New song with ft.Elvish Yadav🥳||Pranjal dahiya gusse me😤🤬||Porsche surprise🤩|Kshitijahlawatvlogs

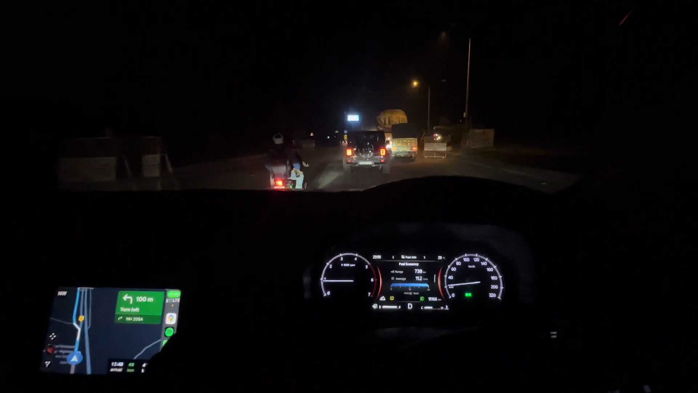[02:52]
यहाँ चेक पोस्ट वगैरह लग रहा है, पंजाब की एंट्री।